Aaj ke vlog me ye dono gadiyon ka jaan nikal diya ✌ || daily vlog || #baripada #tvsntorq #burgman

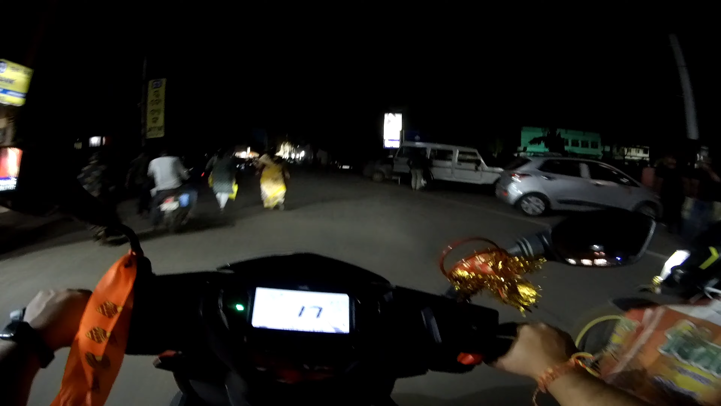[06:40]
आई स्ट्रीट लाइट क्या हुआ है सेर के अंदर कहीं पे भी स्ट्रीट लाइट नहीं जल रहा है